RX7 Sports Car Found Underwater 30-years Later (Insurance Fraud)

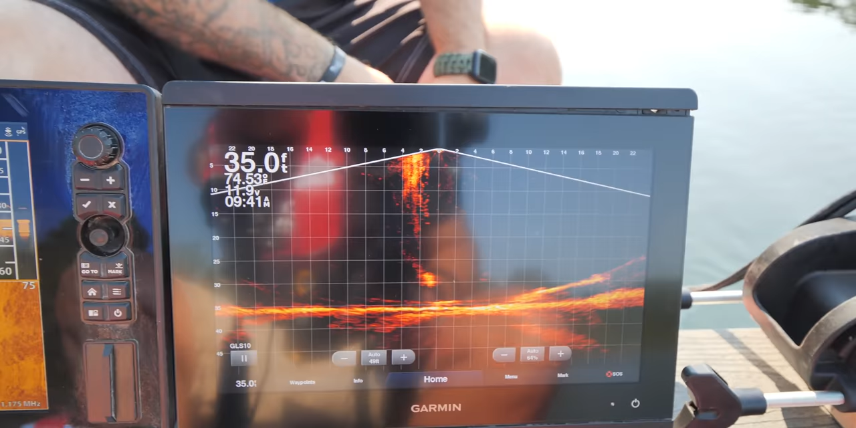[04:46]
On screen: depth 35.0 ft
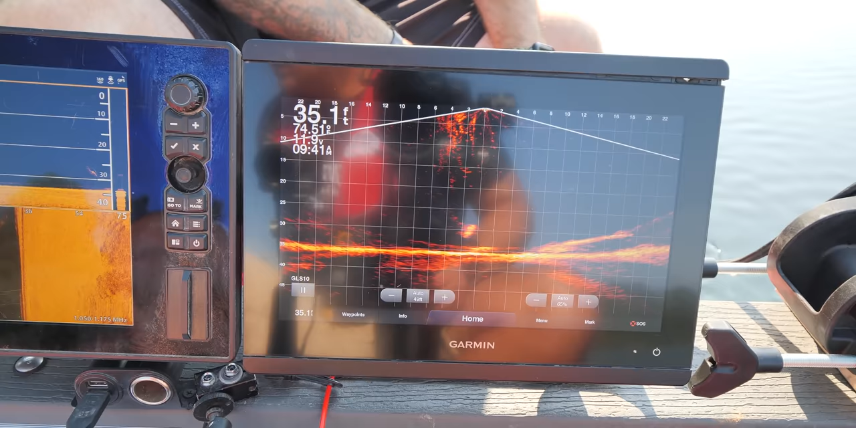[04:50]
On screen: depth 35.1 ft
All right, so right now we are 4 feet away from the car.
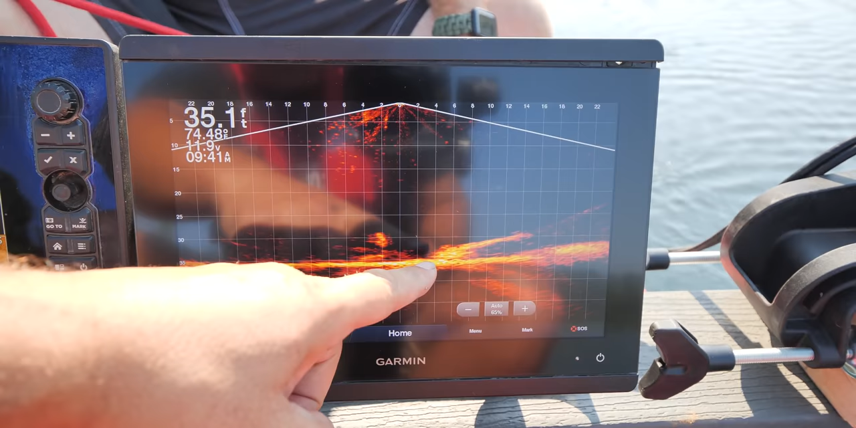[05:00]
On screen: depth 35.1 ft
So 0, 4 feet, 6 feet away from the car, 4 feet away from the car. We're getting closer, getting closer. And your magnet is coming up on it right now.
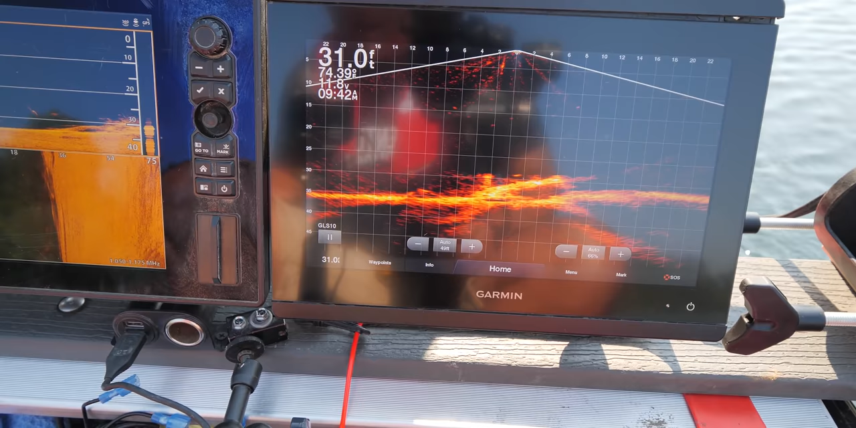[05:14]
Drop it like 3 more feet. Okay, you should be on it.
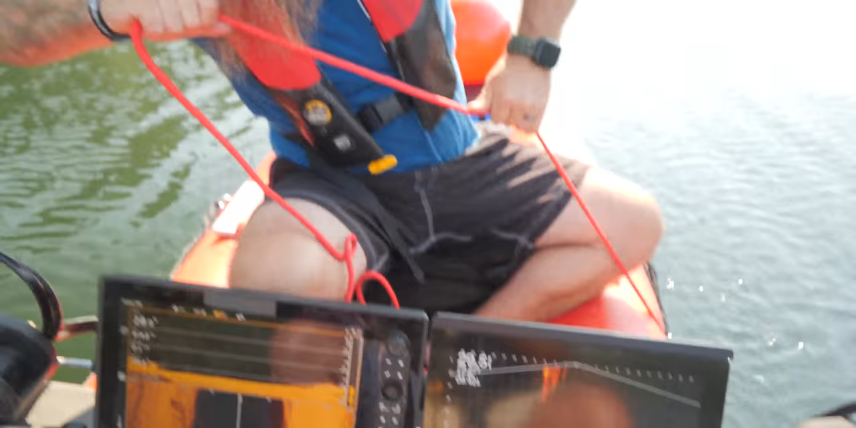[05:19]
Oh, we're on. Doug's on it, nice and solid. Oh yeah. That was a beautiful hook.